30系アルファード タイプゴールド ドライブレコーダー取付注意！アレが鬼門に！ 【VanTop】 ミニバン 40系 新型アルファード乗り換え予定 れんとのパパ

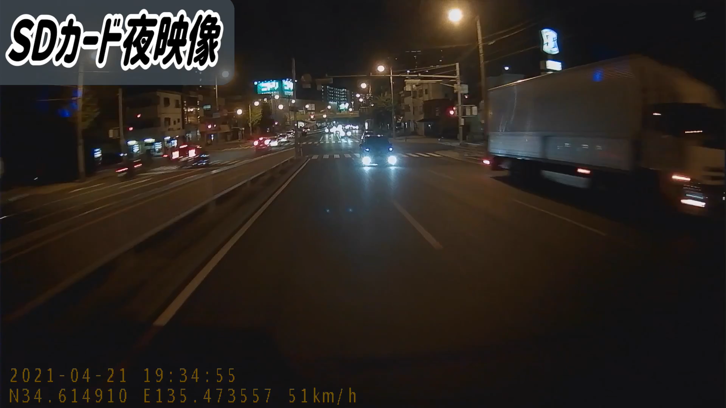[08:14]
比較としてはやっぱりこう、4Kと1080Pのその光の滲み方であったりとかまあ、そういう光の問題ですねで、あと、前車ですね、ヘッドライトを当てた時に前の車のナンバープレートが白飛びするかしないかっていうところをね見てみたいと思いますで、今、比較的ね、街灯の多いところを走ってるんですけどもまあ、ちょっと、1080Pと4Kの違いっていうのはうーん、微妙に変わらないかなっていう感じなんですね昼間はね、
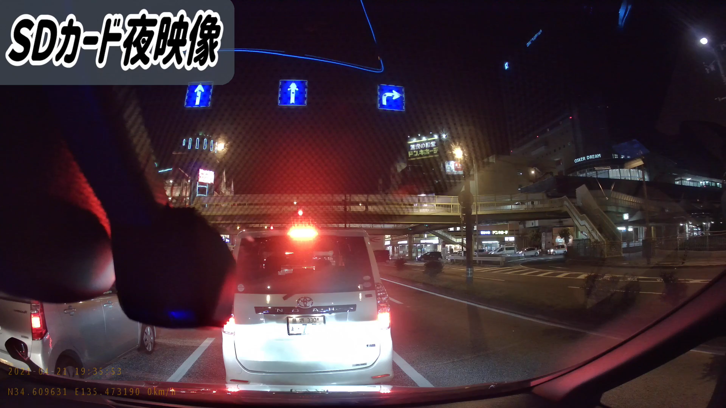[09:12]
番号は確認できますねはい、もうちょっと近く行ってみましょうかはい、はい、問題なくね、えー、ナンバープレートの番号は読み取れますねまあ、あの、白飛びに関してはね、4Kとかなってくるとそこまで心配する必要ないかなーっていうのはね、自分の経験上ありますで、WDRっていう機能ですねそういった白飛びを補正する機能が今回ついてはないんですけどもまあ、4Kであるからこそつけてないのかは分からないですけども白飛びに関しての心配はないですねで、